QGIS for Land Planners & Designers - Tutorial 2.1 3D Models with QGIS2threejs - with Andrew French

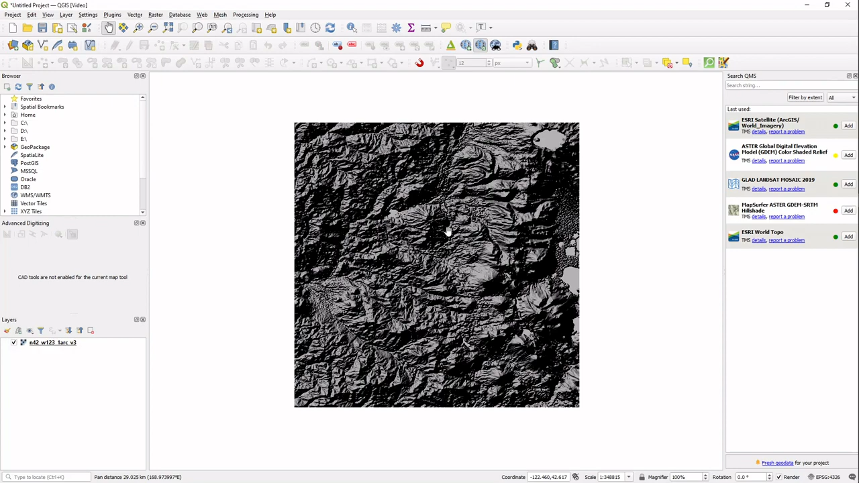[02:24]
and it looks like mountains and what it truly is we're
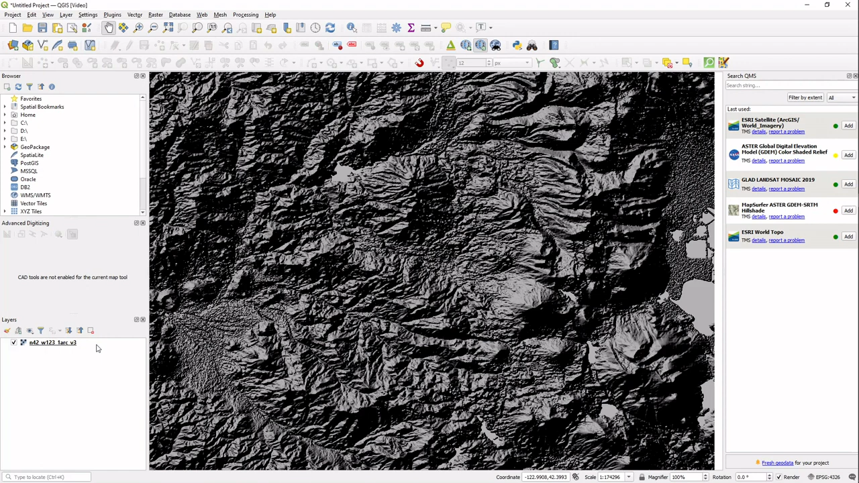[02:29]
gonna go ahead and click on that it's called a hillshade and we're gonna
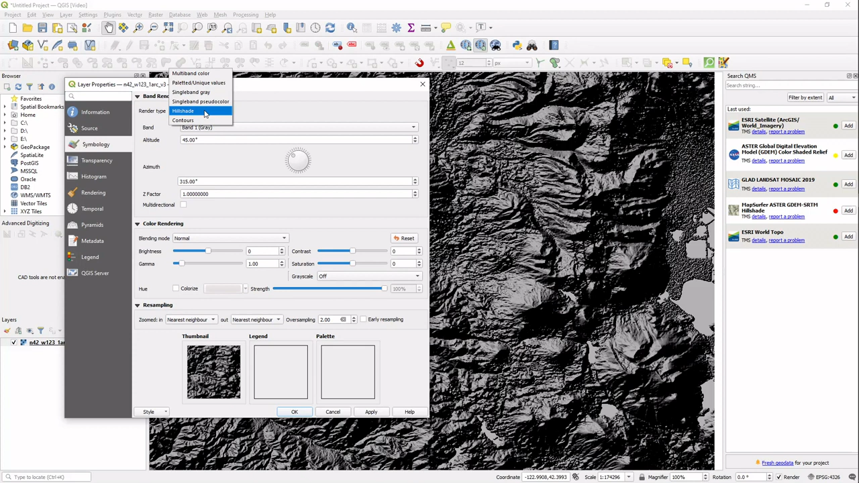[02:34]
change that back to what it was a DEM is gonna look like this so a good place to find DEMs is Earth Explorer Earth Explorer dot USGS dot gov you're gonna find a lot of great stuff there you have to sign up but then you can go ahead and get a lot of great stuff to explore using QGIS both DEMs and satellite photography and imagery and
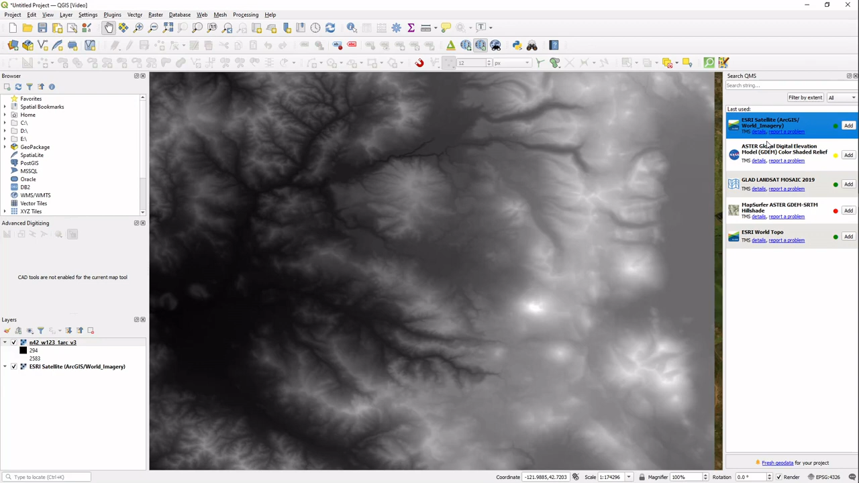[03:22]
add some imagery like we're talking about so we're gonna go ahead and use the quick quick map services as we satellite tile and now that's going to be underneath the DEM so we're going to click that off and so what we have here is
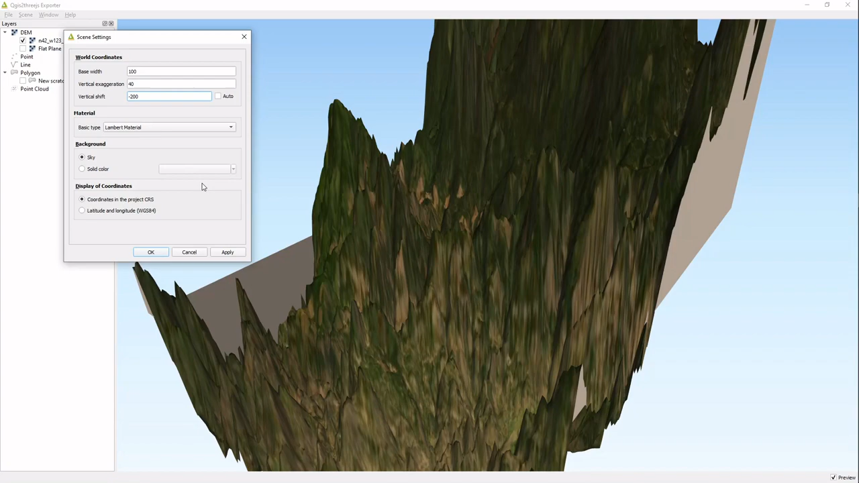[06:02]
apply that and and it brings it down a little bit so that's something to just be aware of but we don't want to do that um the materials there's only three materials in this plug-in uh lambert material is slightly uh rough and the phong material is slightly a little more you can't really tell with this uh imagery but it's
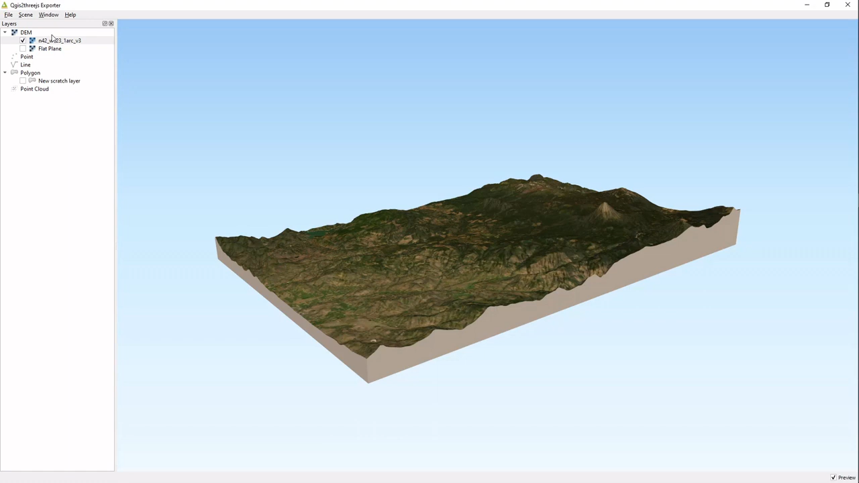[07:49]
the other things you're going to want to know is clicking on each layer gives you its own dialogue so
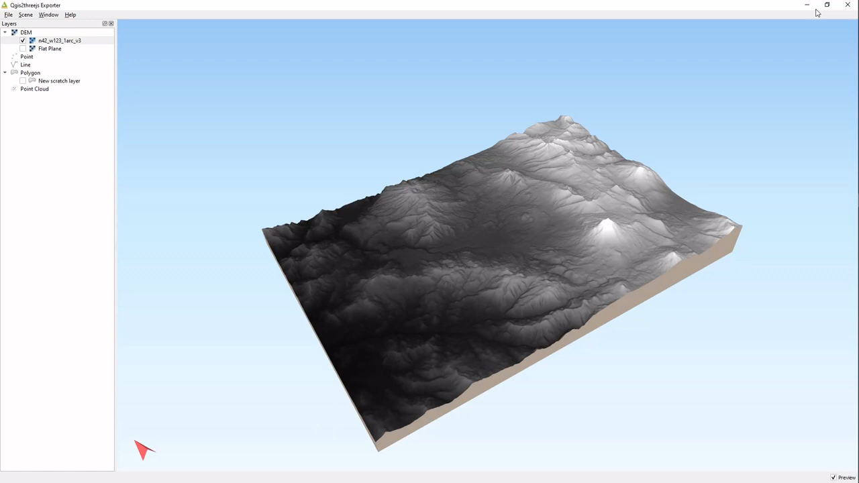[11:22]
this dm up a little bit how about that so we're going to style that we're going to go from a single band gray to a single band pseudocolor and we're going to use a different color ramp and you're going to classify
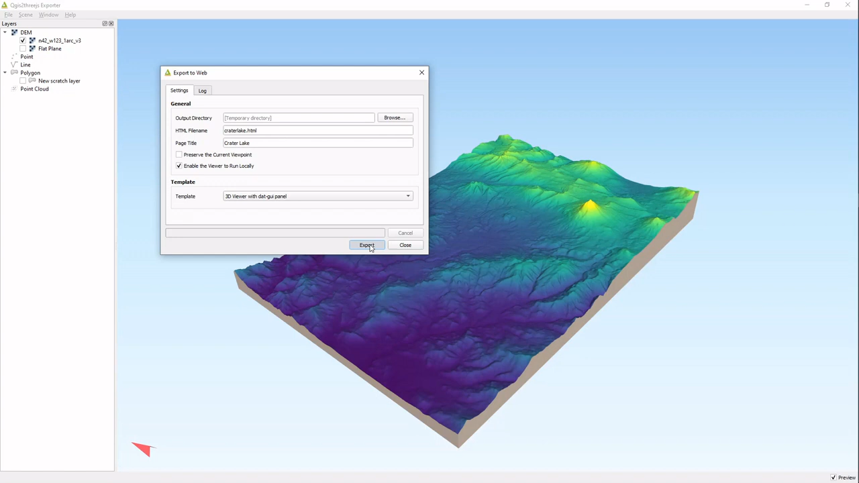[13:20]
with panel and export that and it is a somewhat of a larger file so take a second and then go ahead and take a look and so here here's on here's what we have on the web browser any person with access to this can simply move the model around like this just the same way that we do that we have on the web browser as well as having the ability if we had more layers they can click them visible on and